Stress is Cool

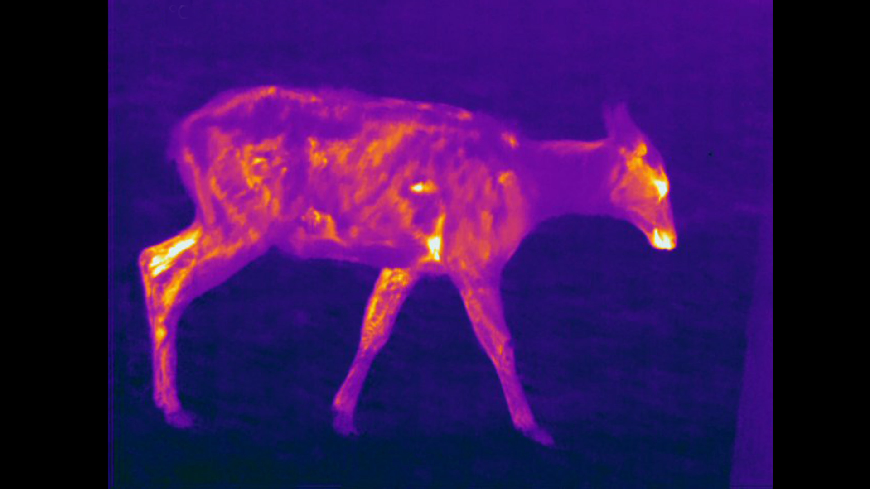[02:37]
They prioritise their inner core meaning that they cool down their surface and direct this heat to their internal organs.
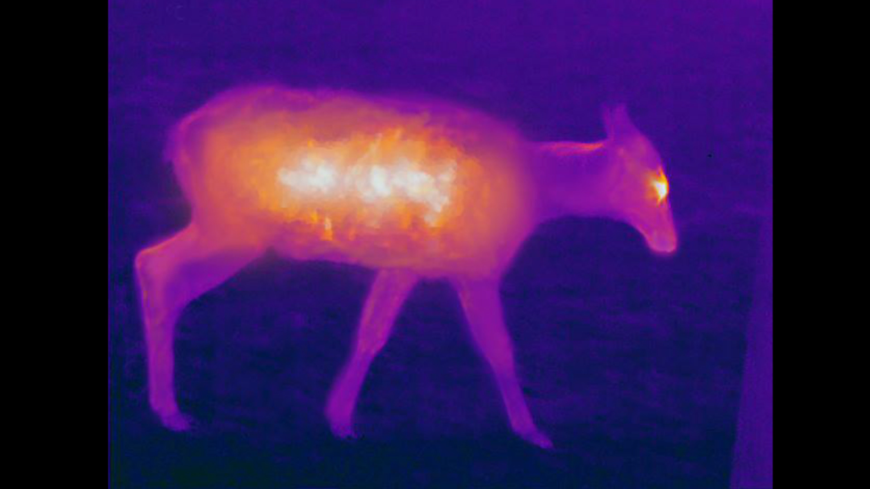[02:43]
Traditionally thermometers were used to measure internal body temperature but to get a reliable reading required inserting the thermometer, well, somewhere stressful. Scientists are now starting to wonder if thermal imaging cameras can be used instead.
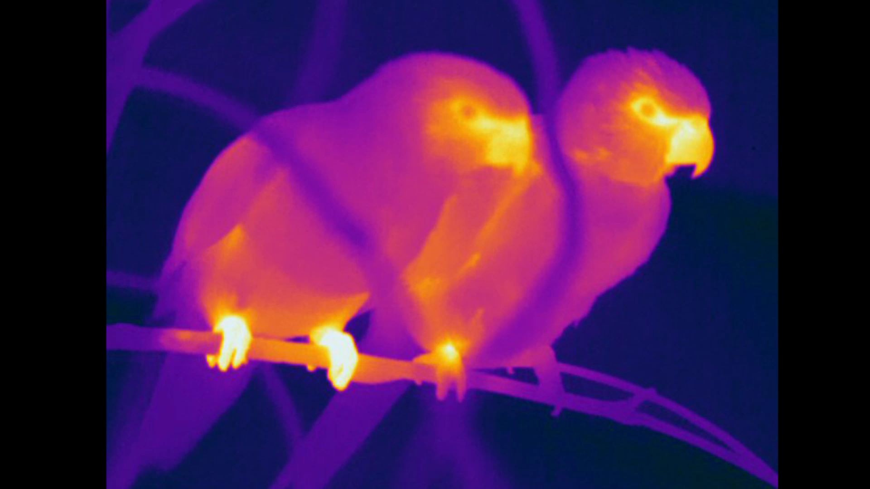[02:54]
These cameras detect infrared radiation which can be used to give temperature readings all without touching an animal,
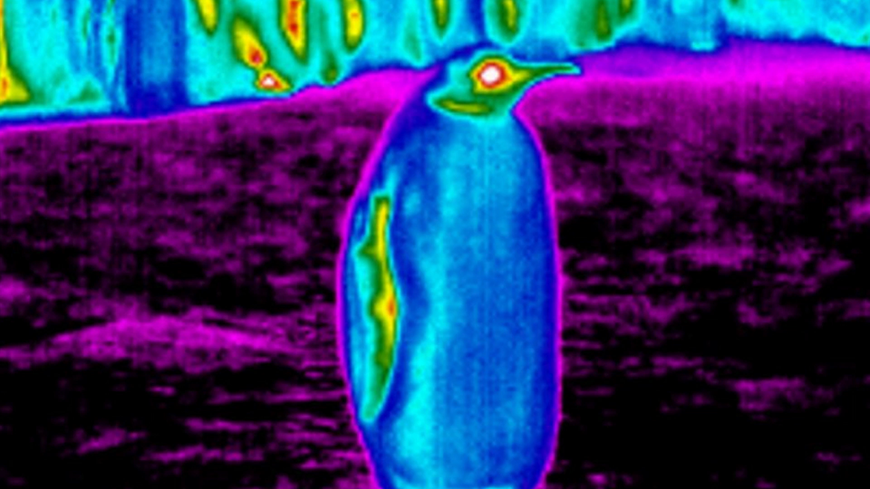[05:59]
through a very strong loss of heat by radiation to the clear sky,